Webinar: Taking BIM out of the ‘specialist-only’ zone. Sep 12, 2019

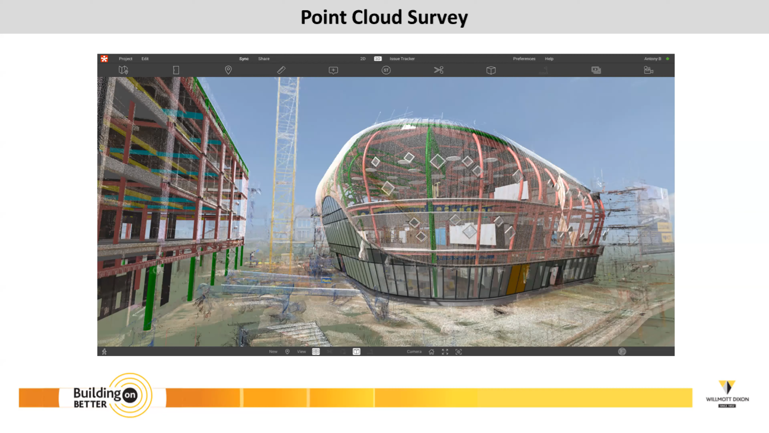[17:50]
it actually, ended up showing, a robust method, to say well, we have to continue, along this way, because we're getting, the right view, so it's a great decision, to do that, and this is a famous, music venue, in Bristol, performance spaces, got two halls, and some cellars, and, in this view here, you can see I've got, three point clouds, we've got the facade, we've got a hall in here, and this is the main hall, which is massive, so,
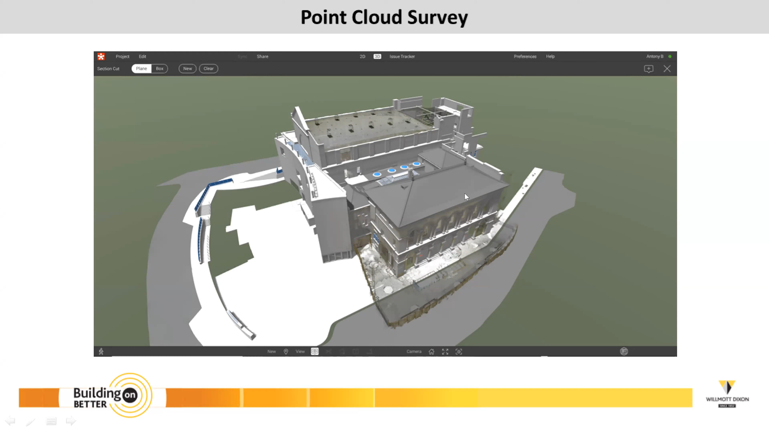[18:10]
if we look at this, this is my first venture, into point cloud scanning myself, so I went with, one of the members of the team, and we hired, a, like, RTC 360, which is my preferred, method at the moment, purely because, it, it does, registering of files, live on site, which saves me time, registering the files, when I get back, so that meaning, if people aren't aware of that, I'm doing it myself, I'm not an expert, we'd scan the environment, you see it on an iPad, an iPad Pro you use, you see the scan come up live, as a simple version of it,
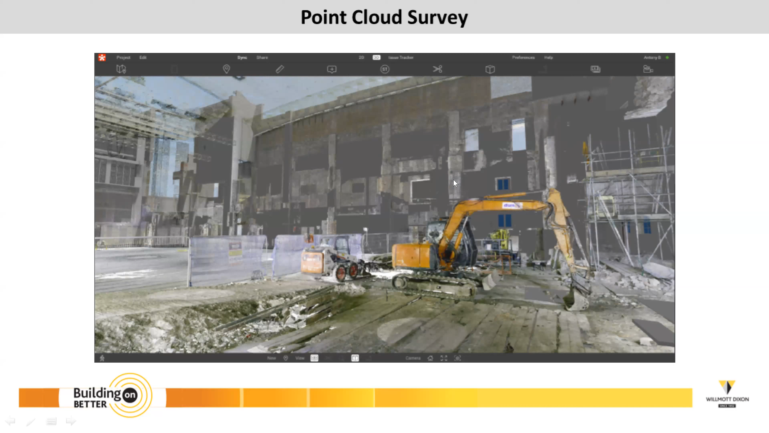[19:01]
to align, it auto matches it, it looks it, it looks it, it does it, it's brilliant, that saves a lot of time, so I thought, well let's jump in, try, I like to jump in with things, and see what other mistakes might make, and see what happens, so you gotta jump in, and get a nice sample, so that's a very early scan we had, another one going around the building, it always makes me laugh, at least, I was thinking to myself, I looked in, and you realise that, and we're through, demolition works, and where they're sprayed, this is coming out, and these are staying in, and they're all over the site, that they're bashing out, so this is before, the current site,
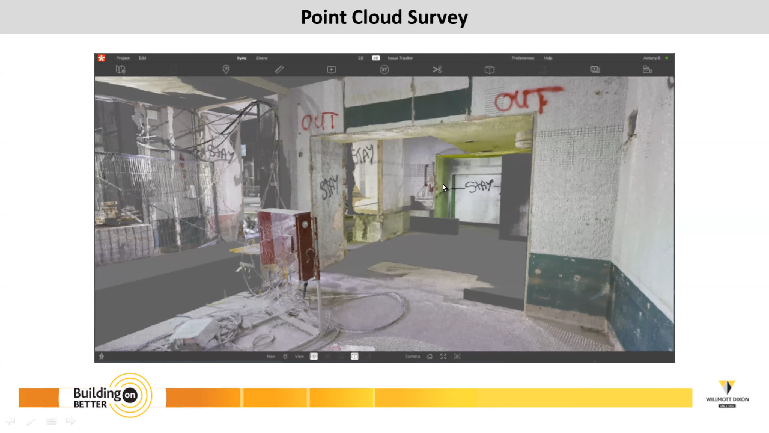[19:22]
so the scan helped us understand, what we're looking to work with, and this is where, a simple solution, to me is about, it's always been a specialist thing, I mean, I no way think that, I can do any better job, at scanning, than a specialist, because there are, things that you can do, that I don't, I'm not even aware of, the skill set, so, for my point of view, what we ought to do, is capture what we had, and understand what we can, and can't do, within the route, environment, and this has helped the team, understand what they're being handed over,
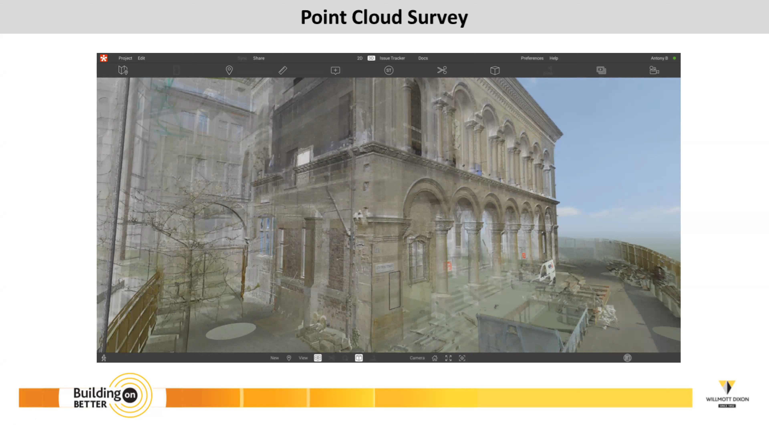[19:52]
the tolerances we're working to, the project, so for this, we got, the facade scanned, and then we brought in, the model to him, and aligned it, and soon realised, how good a job, the modelers have done,
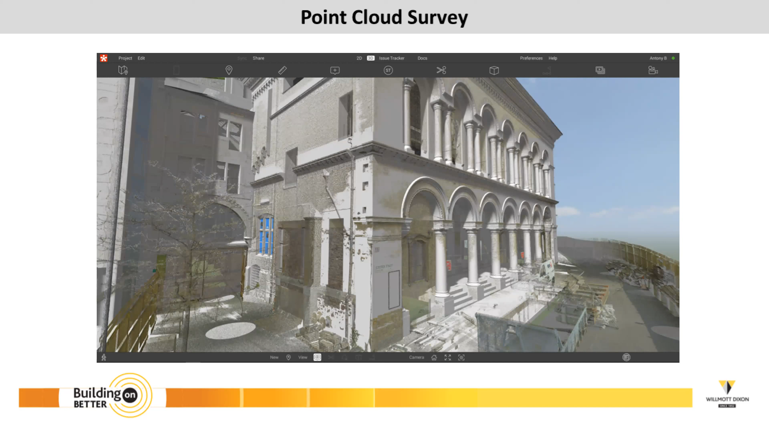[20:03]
on this project, so hands off to the architects, and this one, that we've done, because he's pretty much bang off, and this scanner, doesn't put no issues on this, oh well, so when we go through now, this is, another one of the halls, so, you can see here, even this detail, is modelled, they had a point trade scan, this is a traditional contract, so, that's a, they had it scanned before,
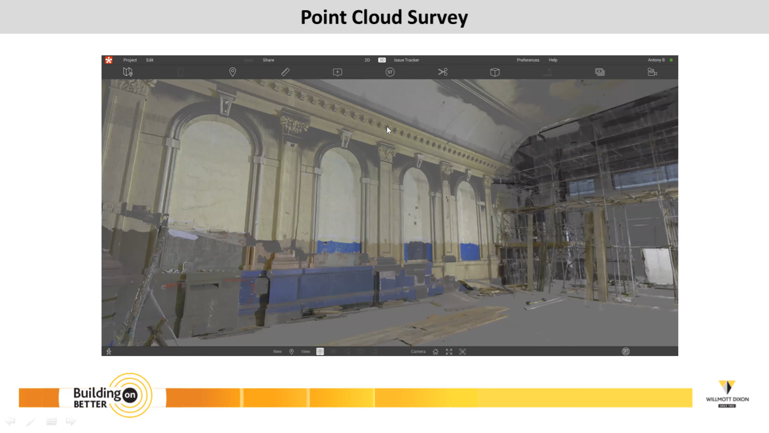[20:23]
and then modelled from the scans, I believe, looking at the aqua side, but I don't see another way, they've got such a good model, and all of this, is the scan overlay, because the two matching up, so then what we wanted to do, I'd like to experiment with it, so, I've got, I've got a point cloud, I've got a modelling with it, so, can I slice that, with the OBJ, and the answer is, the moment you can, when you get this ghosting, and I think the development team, are looking at that, to maybe just clip that, a bit clearer, but it's not a big issue for us, it's just, so, the guys, are looking at that, as we speak, so.
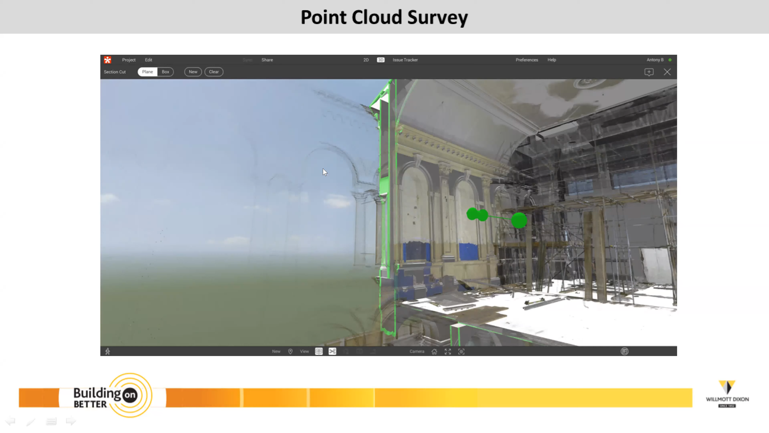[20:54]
And here again, this is the main hall, this is absolutely massive, so, this is the model, uploaded to it, so, from a Revit environment,
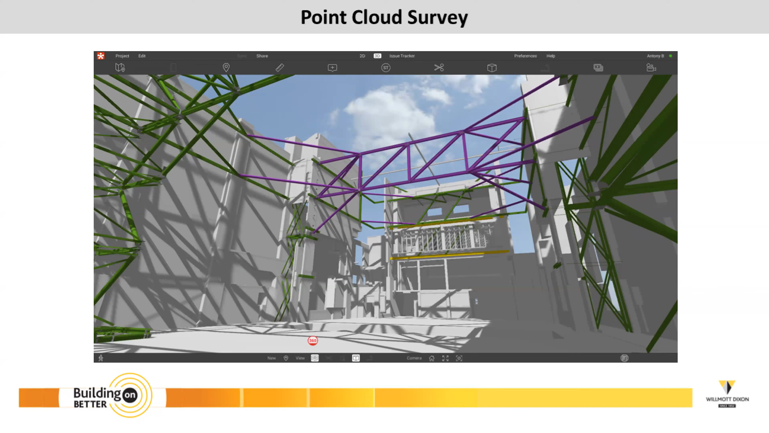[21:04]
and the steel work, which is secondary steel work, at this point, in time, and then, we are layered, the point cloud, to overlay into that, to encase it, and then, from this point cloud, we've then, got the team to look at it, and we've got questions raised, which is pretty good, from the construction management, on the site, the question, like, can we use this point cloud, to measure, the space, we actually have, invented the model, to then understand, the volume of scaffold, we need to pull up, because this place is absolutely, got a scaffold at the moment, you can imagine, because the height, we're working at, we're not going to go up, and then we're going to,
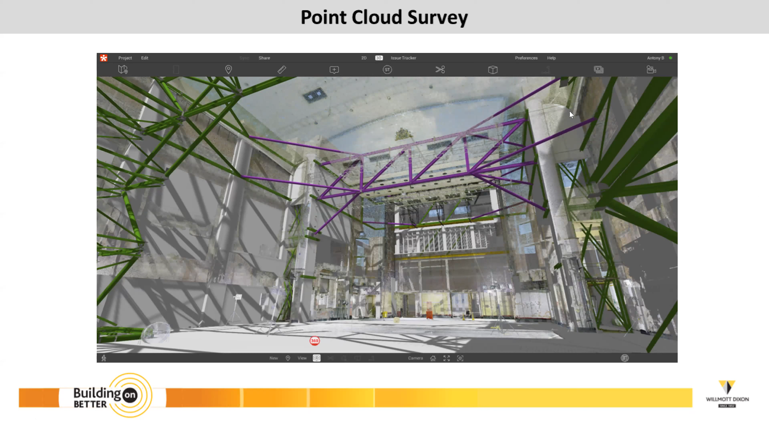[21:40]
we've got simple measurements, off it, and we got, the height volume, scaffolding, so it's not a simple solution, to use that scan. So, I'm keen to always, have a reason, to do something, I don't want to just be, these are point cloud scan, so I have no reason why there's an actual use for it and we're capturing data and that's a bit back to the model officer.